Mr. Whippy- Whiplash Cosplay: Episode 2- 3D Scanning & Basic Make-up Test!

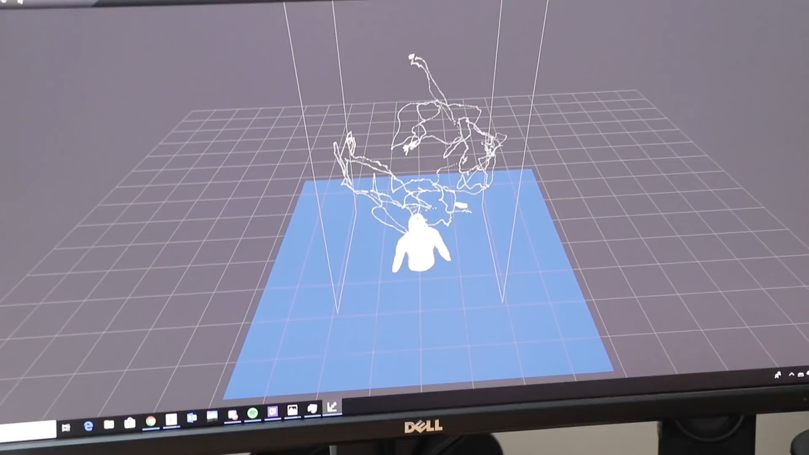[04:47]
Yep. So, and then it uses the normal camera.
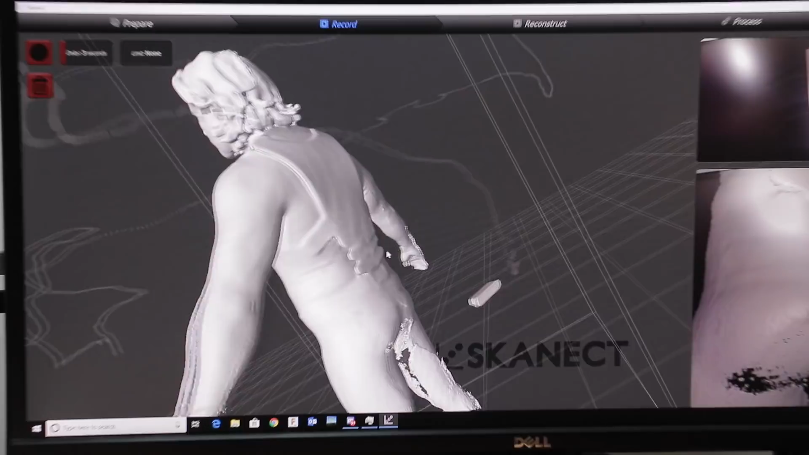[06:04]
Yeah, it's a form. Yeah, that's what we need. Yeah, it doesn't need to be... Like, it's a free scanner.
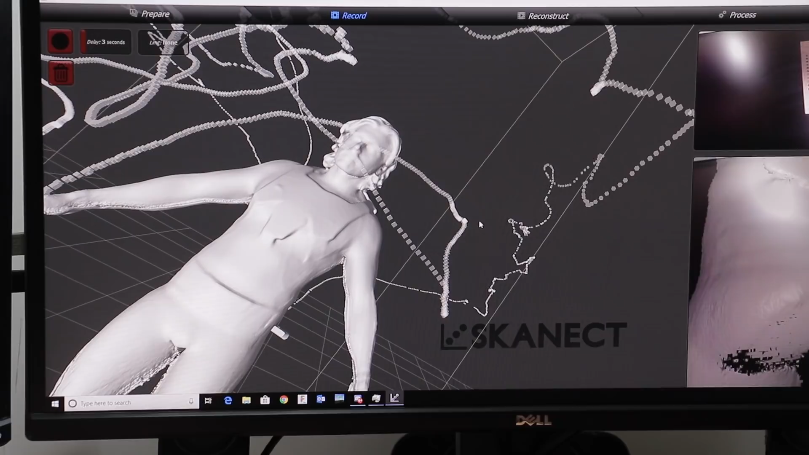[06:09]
That's the thing. Like, you can get an Xbox Kinect for, you know, 40, 50 bucks or whatever.
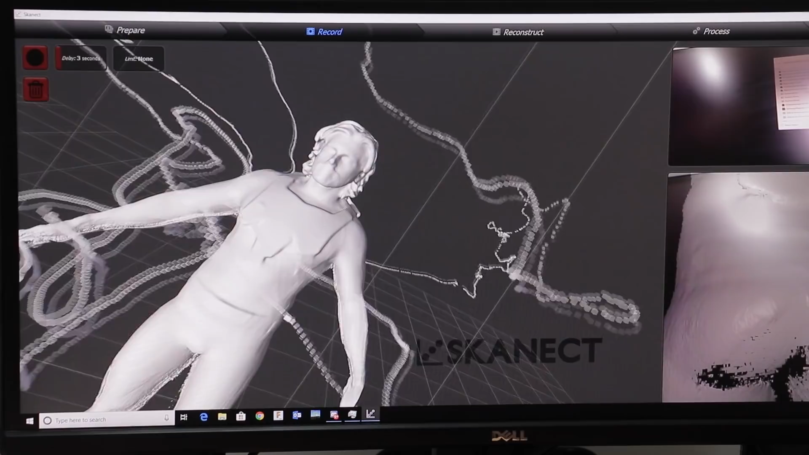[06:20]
Yeah, it's not as if we're in a dedicated room with 80 cameras. Yeah, exactly. And it's enough just to sort of see, to style its form.
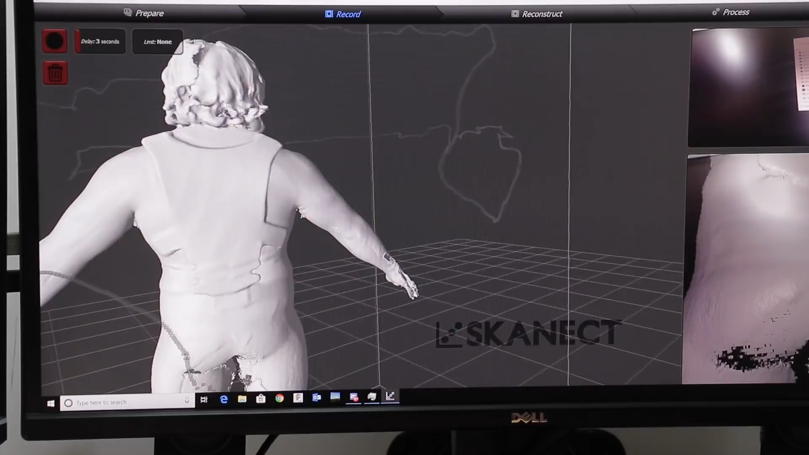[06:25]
You can see the vest. You don't see much of the tape. There's a little bit down there, obviously, showing, but...
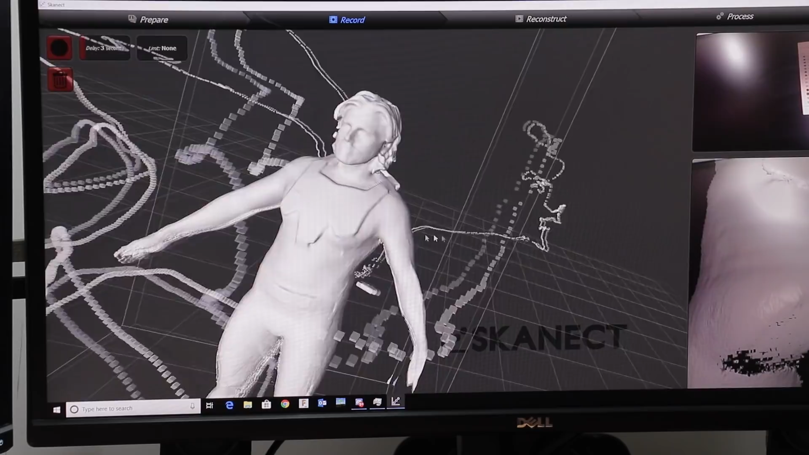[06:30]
Oh, it doesn't even matter, do you? Yeah, and you can kind of see the belt.
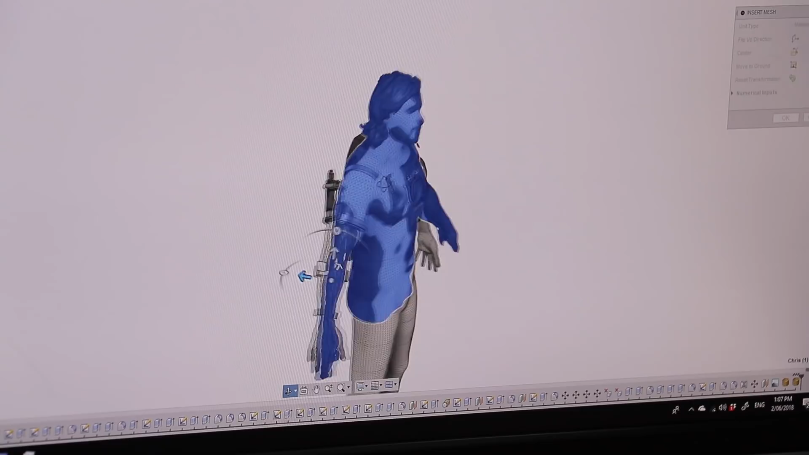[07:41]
Arms are a little bit wider spread than the model, but that's fine. We can just move all these around.
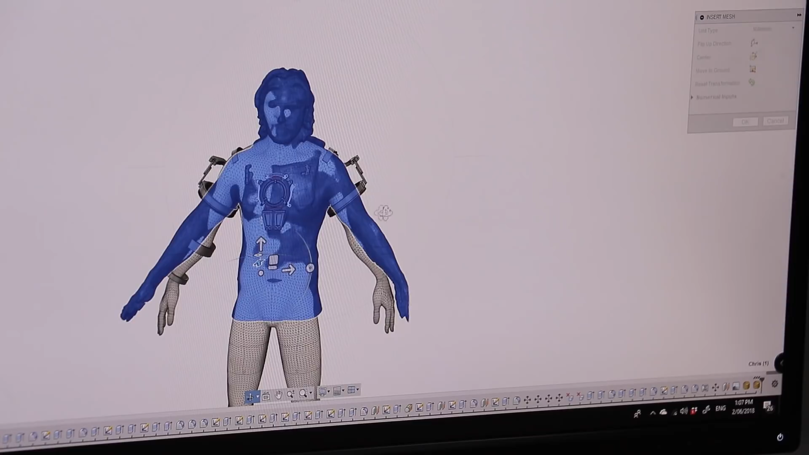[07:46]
So, once we do that, we can turn off old mate and we're left with Chris.
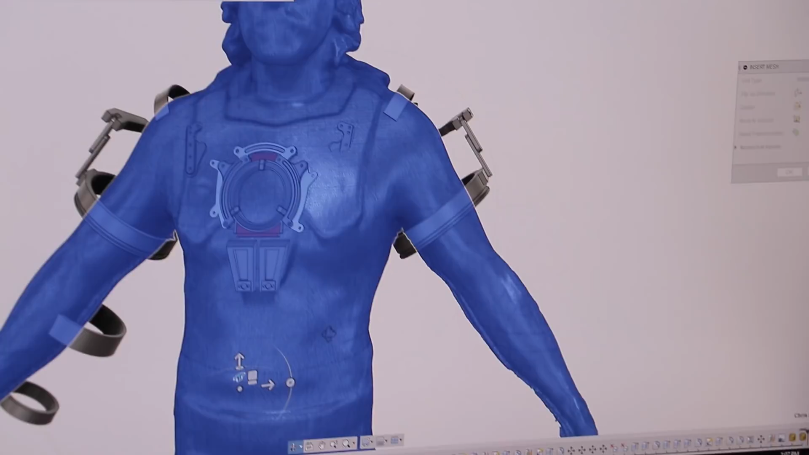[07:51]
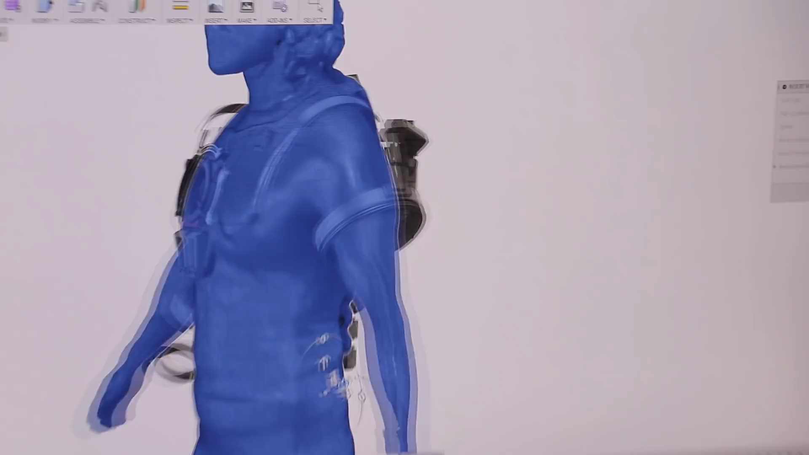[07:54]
So, now I can start moving these parts back. Chris's chest is a bit bigger than the... Damn right. That's right.